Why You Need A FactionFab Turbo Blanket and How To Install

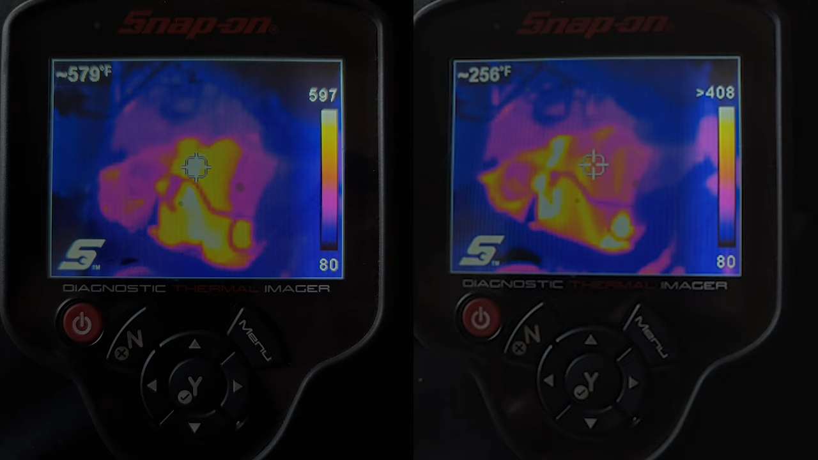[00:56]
Take a look at these thermal images showing a before and after installing a FactionFab lava turbo blanket. The color on the images is pretty close, but if you look at the scale on the right, you will see the stock one has a much higher threshold,
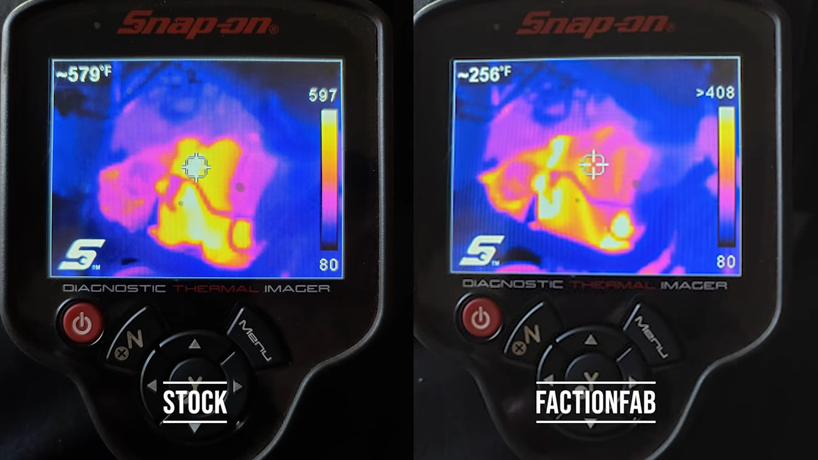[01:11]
showing that the temperatures coming off of the turbo are much higher, where the FactionFab shows a reduction in almost 200 degrees across the board. The FactionFab blanket comes in two different material options, a black fiberglass and a lava.